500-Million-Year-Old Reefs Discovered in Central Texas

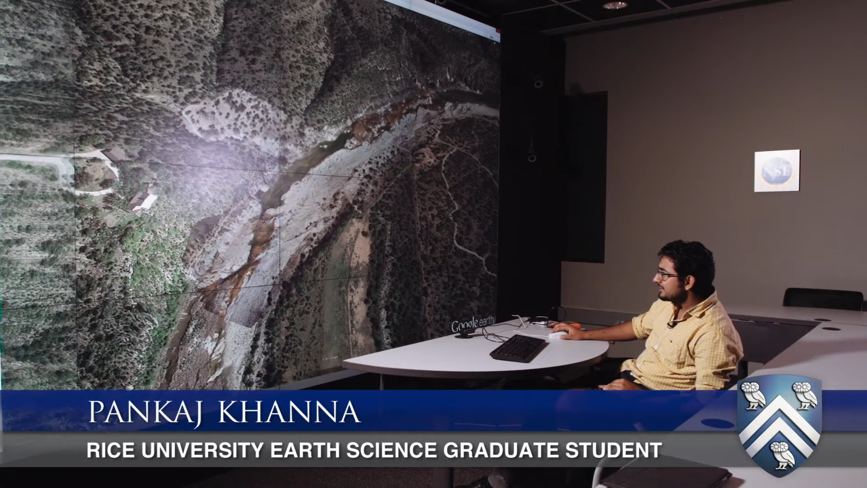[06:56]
some something interesting coming on you can already see that you know that the resolution which we see
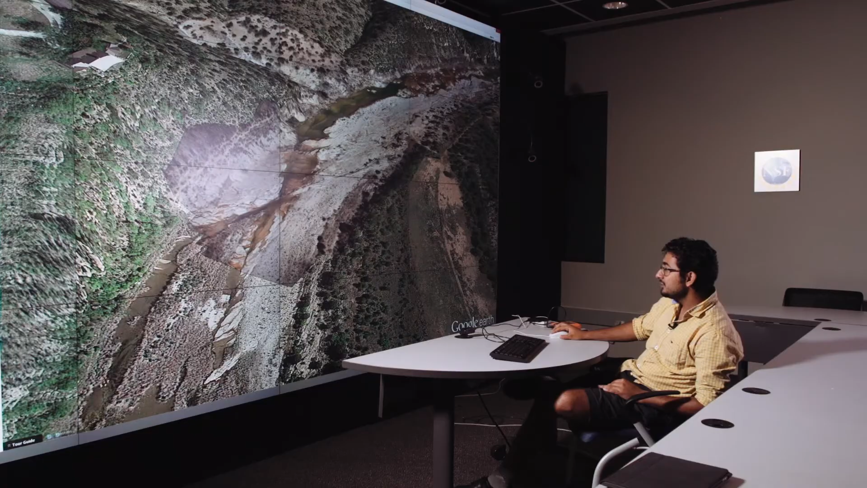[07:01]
is much higher how did this come the latest technology to build this digital outcrop models this is important because now we can we
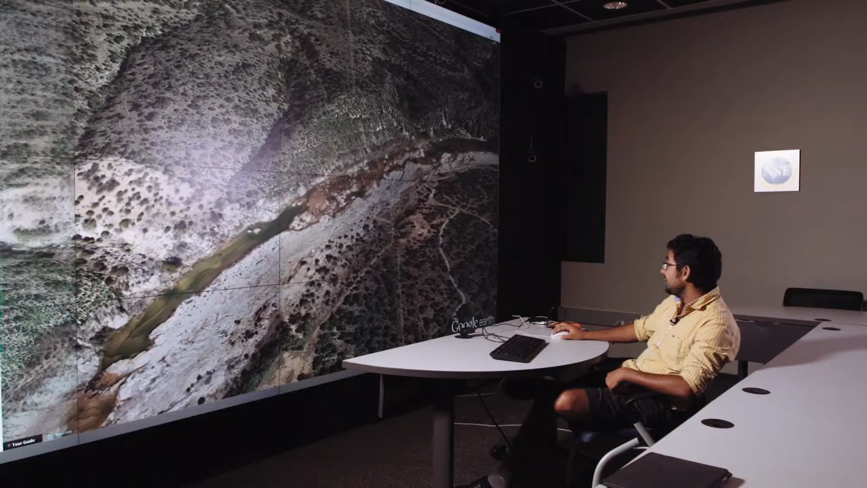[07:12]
can have these digital outcrops in our labs and we can do as much study as we want over different aspects which we didn't had before